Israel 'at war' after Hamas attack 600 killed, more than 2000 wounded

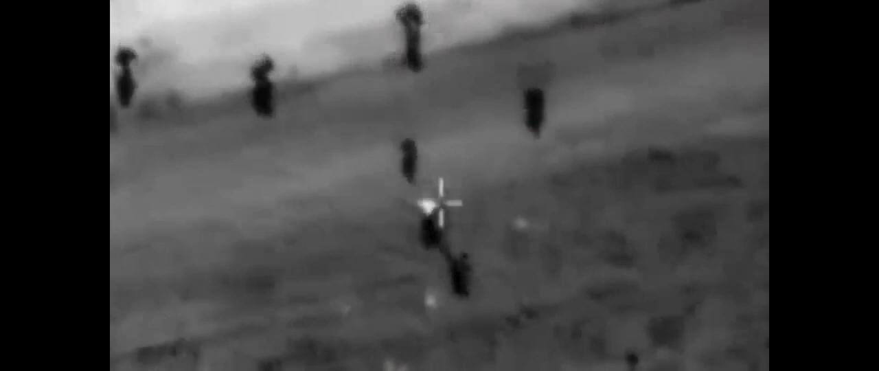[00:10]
Here, Israeli armed forces target Palestinians at the Israel-Gaza border fence.